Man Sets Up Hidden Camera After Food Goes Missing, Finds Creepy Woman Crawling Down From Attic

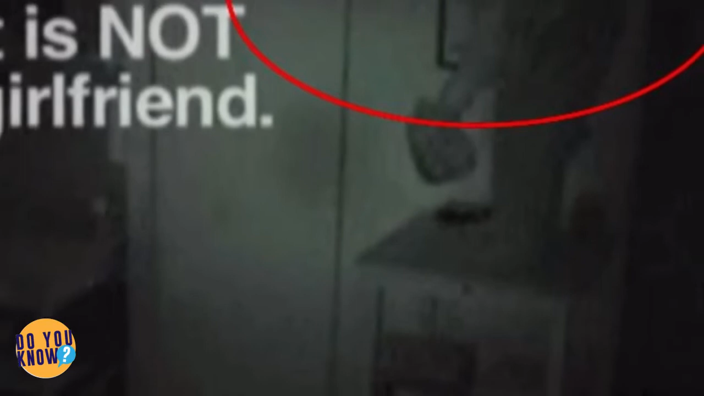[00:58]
It appears to be something like a cold air return.
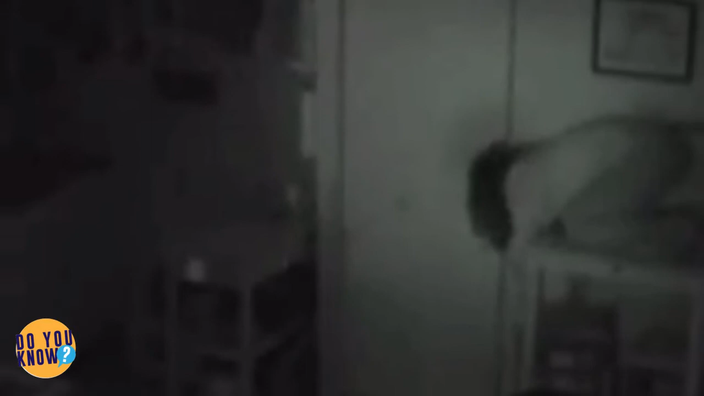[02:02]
After nearly getting caught, you'd think that an intruder would vacate the premises immediately. And finally, she leaves the way she came in.